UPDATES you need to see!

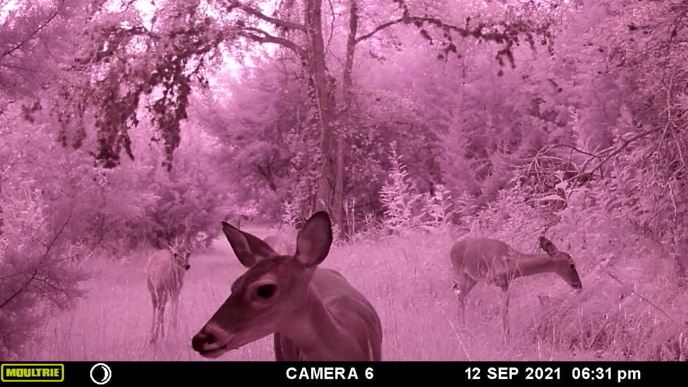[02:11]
also a lot of lush pink grass as well and our lonely axis deer old mr unicorn
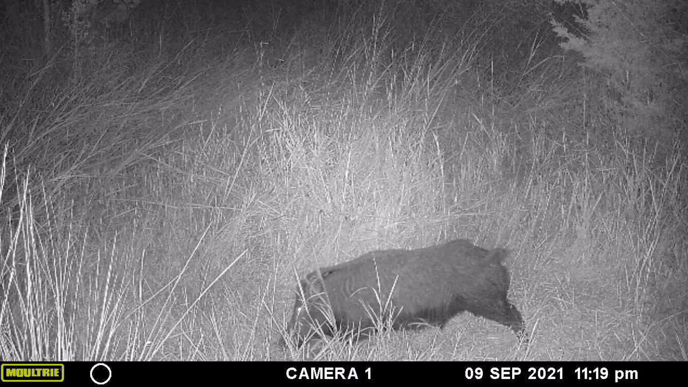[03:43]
in ones and twos and threes and the frequency of them showing up on the game camera is greatly reduced as well so so anyway
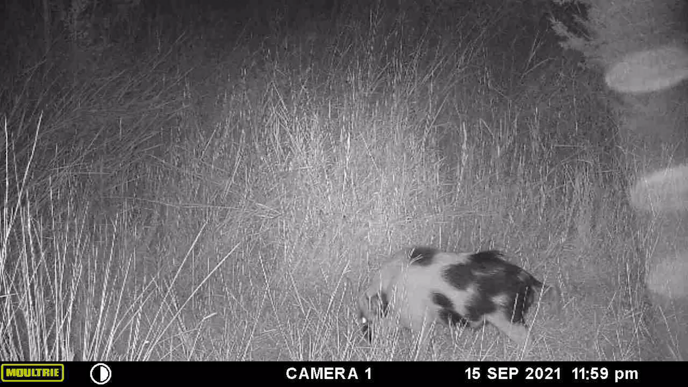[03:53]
it looks like our hog problem as well as our coyote problems are both in good shape as far as the hogs are concerned that will last about six months and we'll be right back where we were
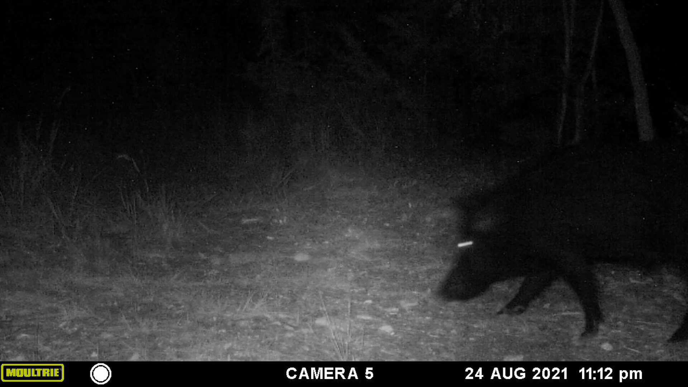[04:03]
six months ago so i suppose that's just going to be one of those plagues
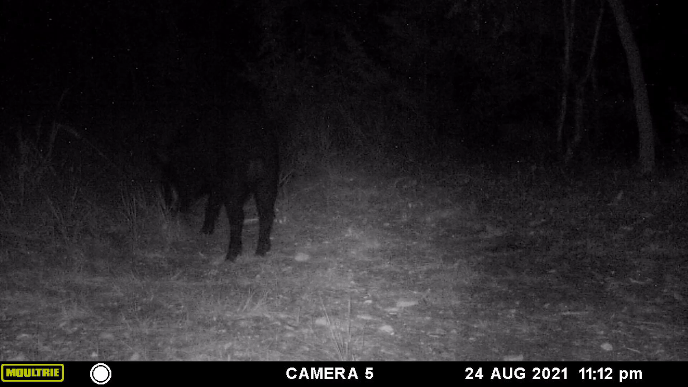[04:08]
we're cursed with forever and here's our old buddy the ringtail cat he's making
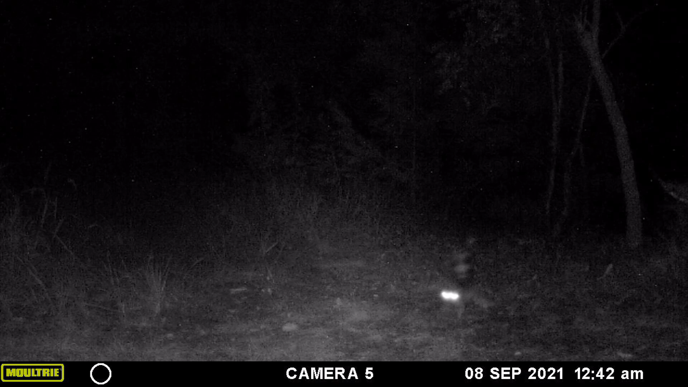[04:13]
more appearances now than ever i guess probably the cooler summer had him a little bit more active than normal but anyway the little dudes uh they're always moving fast they do not linger very long for selfies but anyway good to see him again good to see that he's healthy um i always worry about him because i only see that
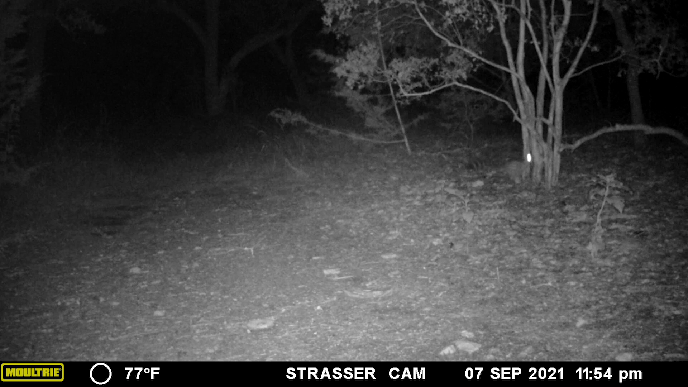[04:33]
one ringtail cat and he's usually in the same place all the time so i would really like to see him with another one or some babies or something like that so we could feel better about his future and the gray
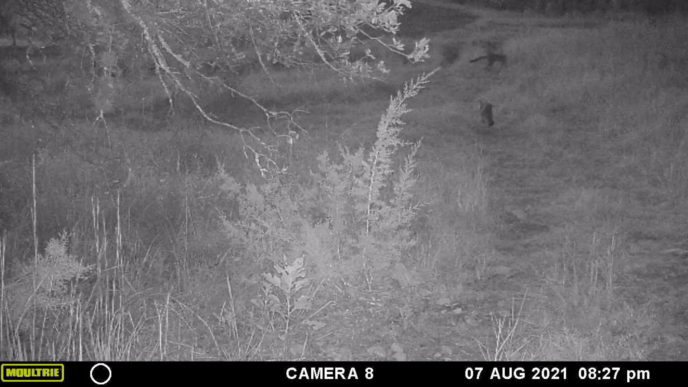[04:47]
foxes are becoming more and more numerous around the ranch these days that that's one species i really really like to watch